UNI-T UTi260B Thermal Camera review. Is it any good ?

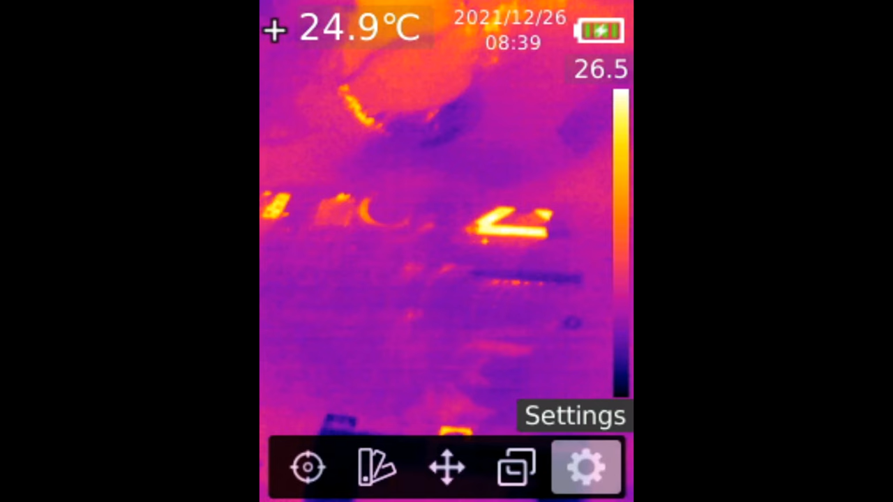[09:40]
On screen: spot 24.9°C
And I have not worked on that laptop yet. But what I want to do is plug the charging cable. Before we plug the charging cable,
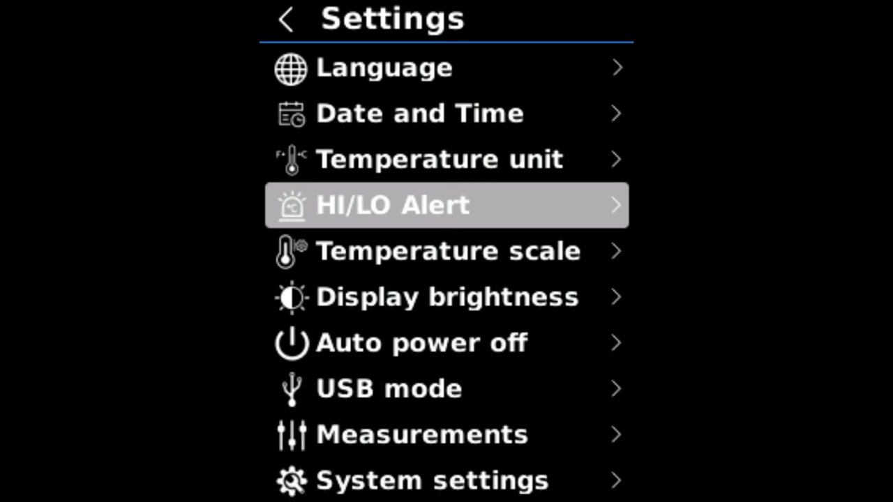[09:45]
let me just check my temperature scale and see where it's set. High gain. Okay.
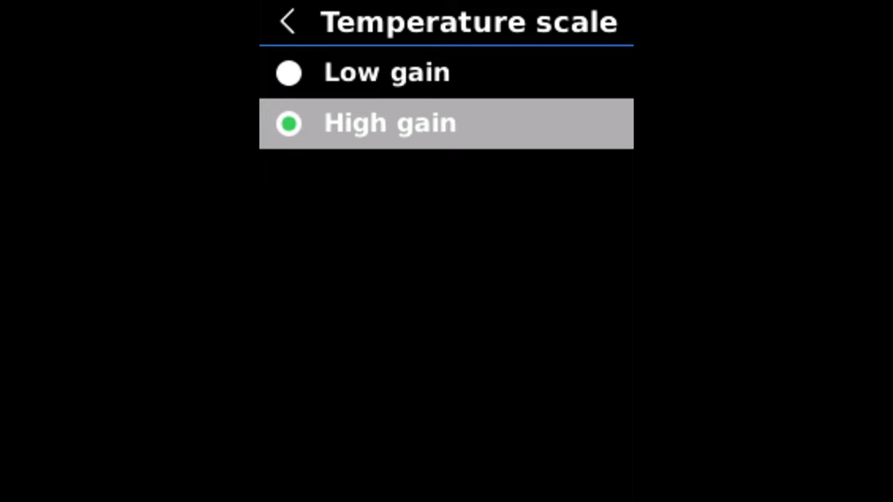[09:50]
We can try both. Right now, I'm aiming at the board. Let me plug the charging cable. And look at this. Something is getting hot right over here. I mean, it's very visible.
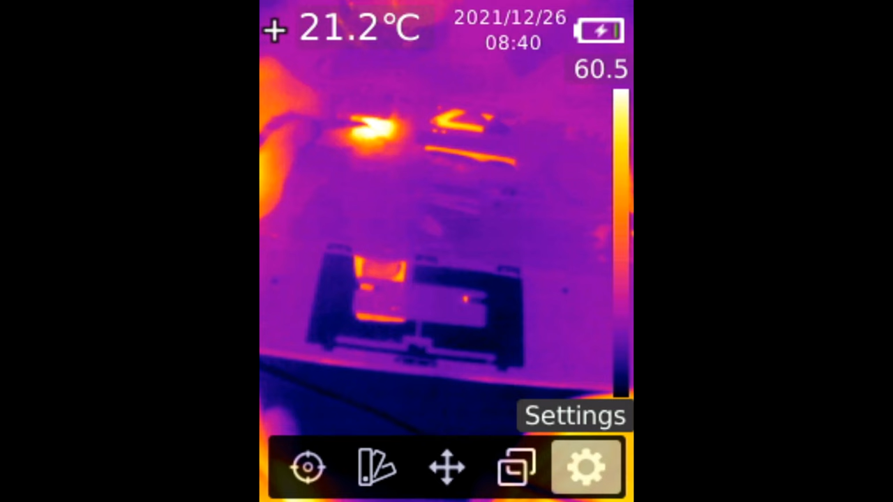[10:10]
On screen: spot 21.2°C
Very visible. I can point my tweezer over it. And I can tell which component this is. Wow. That's amazing. I'm able to pinpoint on the component that is getting hot.
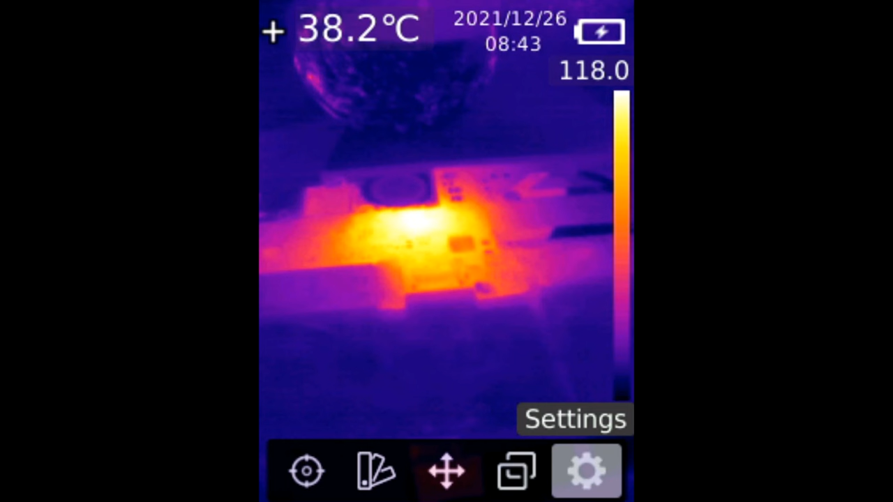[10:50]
On screen: spot 38.2°C
Now, the board got so hot all around. And you can see, now we're not able to tell what is getting hot on the board because heat spread all over. So, in that case, we go to temperature scale.
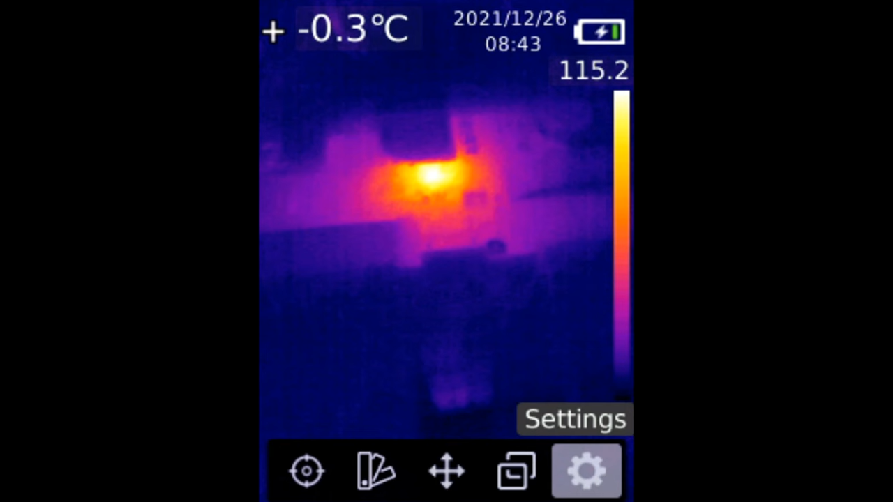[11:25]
On screen: spot -0.3°C
Now, we narrow down the heat spot. We can do high-low maybe.
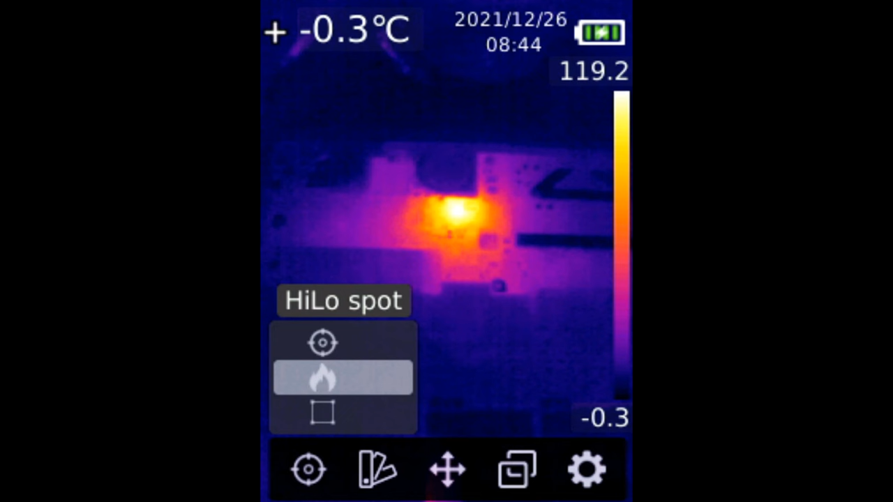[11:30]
On screen: spot -0.3°C
And we are at 120 degrees Celsius. Now, we can tell the temperature on that component is 122 degrees Celsius. You see how the rest of the board is blue in color. It's dark. If we go back to high scale, then the yellow is going to spread.
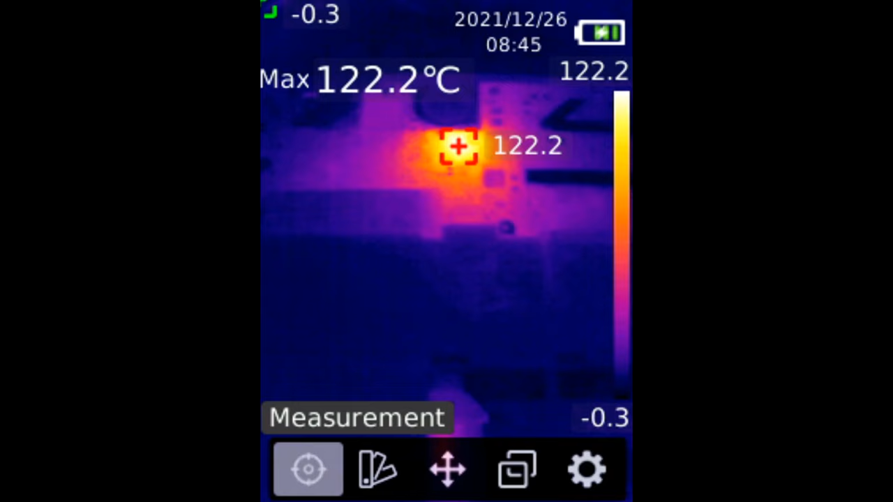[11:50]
On screen: max 122.2°C
So, to wrap things up, how do I feel about the camera? How do I like the camera? To start with, I'm in love with the build quality of the camera.